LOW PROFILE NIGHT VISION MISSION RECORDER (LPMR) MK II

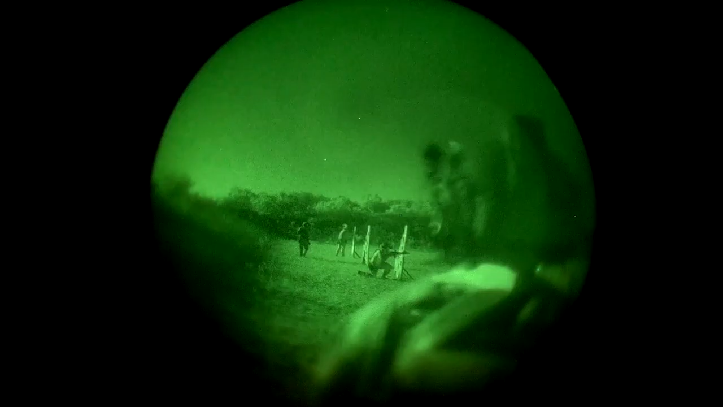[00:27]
it films in 1080p HD at 30 frames a second.
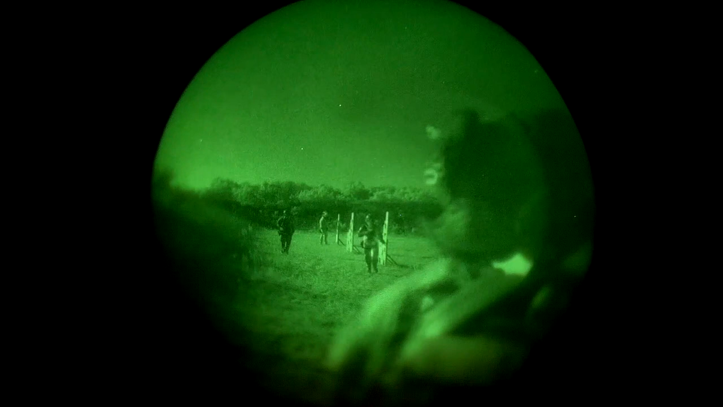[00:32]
This was developed for police officers for evidence collection, the cover your ass kind of stuff, and sensitive sight exploitation.